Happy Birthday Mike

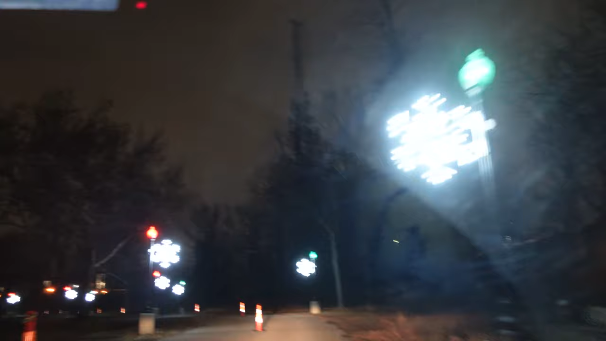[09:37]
The lamp posts were not there. Oh. New lamp posts? I think that's new. Huh.
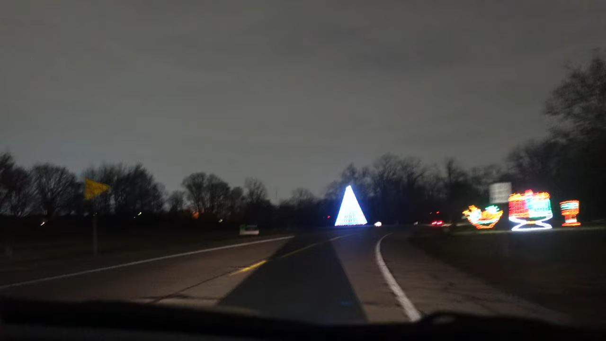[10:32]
That does all the... That changes color. It's not changing. Or hasn't yet. There it goes. Oh. There it goes. Oh. That is so cool. You can see like the different patterns.
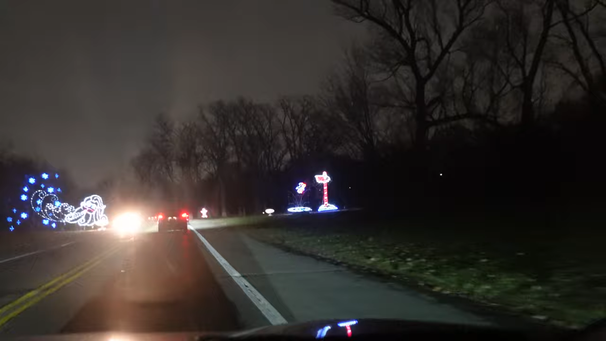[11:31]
Is that new? That looks new. The North Pole one? Yeah. That looks new. That looks new. He's like swinging into the pond. Splashing. And then Santa is always... Wow. That one's been around. There's a ski resort. Cabin with skiers going down. It's a sledding hill we came to when Chelsea was a baby. It's such a good hill but we haven't had enough snow to... That's the... That's about the only hill around here. Oh yeah. That's about the only one.
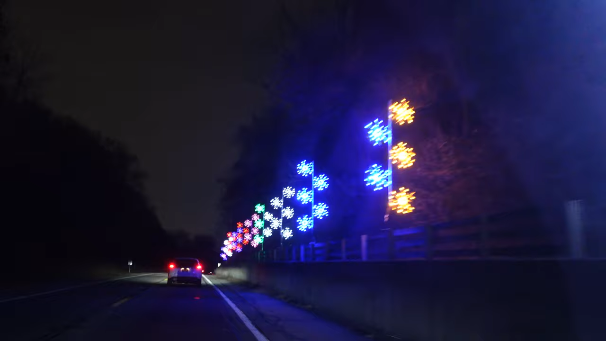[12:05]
There you go. Santa on a golf cart. Or is that an elf?
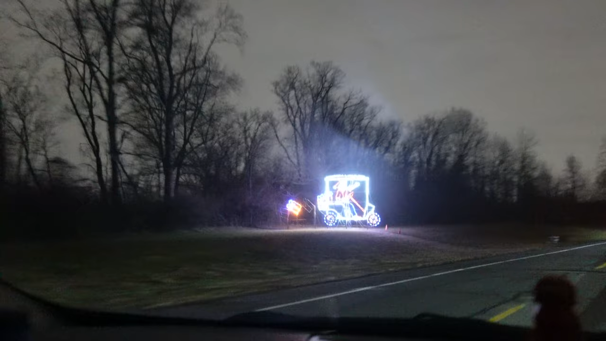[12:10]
That might be an elf. I can't tell. I don't know if the swans were there before.
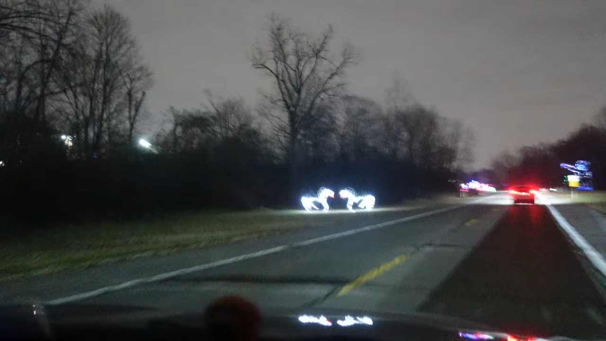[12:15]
Those are really pretty. The homie's jumping into the honey.